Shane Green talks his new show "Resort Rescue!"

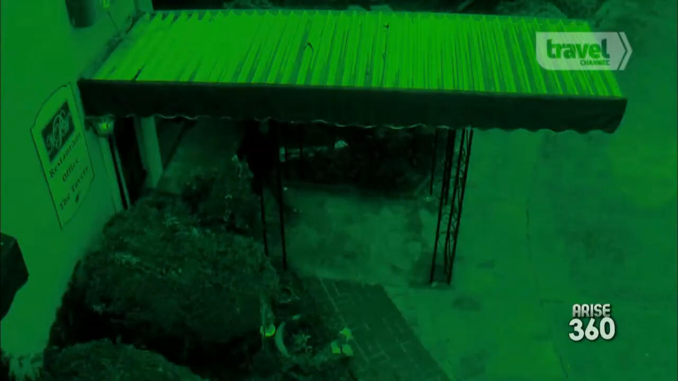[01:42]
right off the bat i think this is a horrible arrival experience but a lack of signage a lack of light